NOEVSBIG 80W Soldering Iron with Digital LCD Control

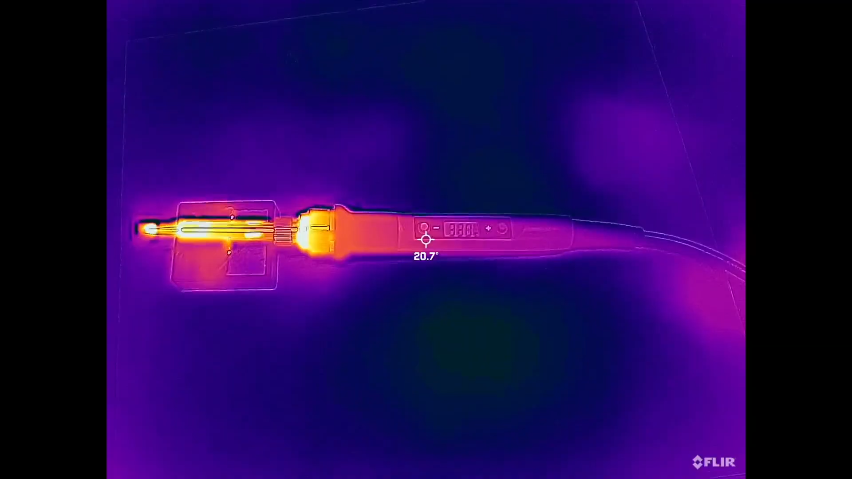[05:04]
So here's a view of the soldering iron with the thermal camera. I have this set to 330 degrees Celsius right now. This isn't always accurate at measuring these temperatures like this, because the tip of this is metal and kind of shiny.
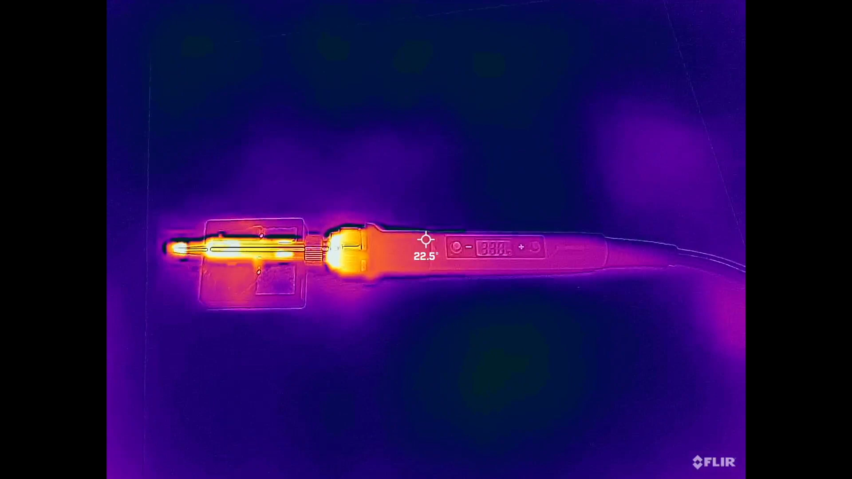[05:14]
So we can see the part where you hold, probably the warmest part where you hold, is 26 degrees Celsius. And if we go just beyond that, we get up into where it gets hot, starts to get hot.
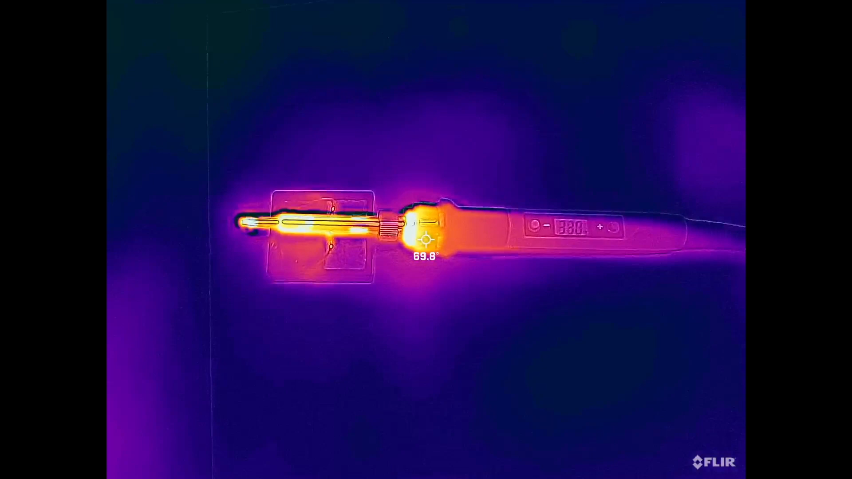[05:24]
So that's around 70 degrees Celsius. And here this says like 20 degrees Celsius, and here it starts to get hotter. So that's at about 100 degrees, 80, 100, get up to the tip. So that was showing around 250. So like I said, it's not very accurate to measure this due to the reflectivity.
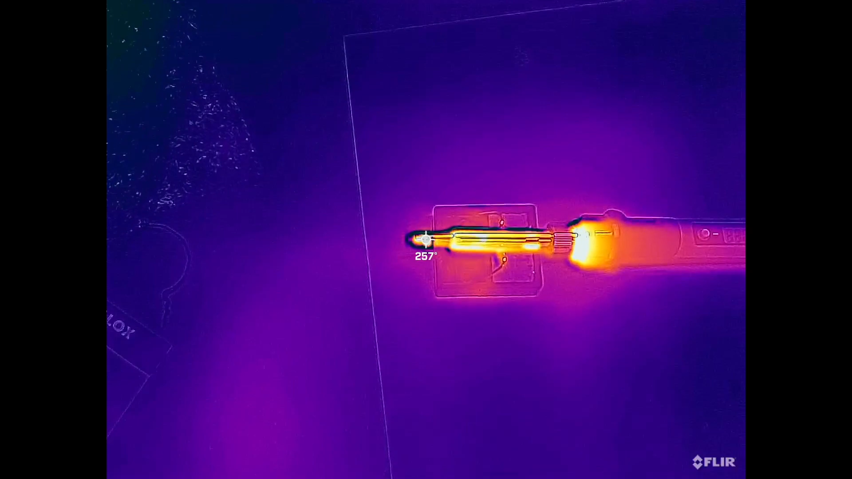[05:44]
But the main thing to see here is that the handle is cool to touch. So that's the 80 watt soldering iron kit with digital temperature control.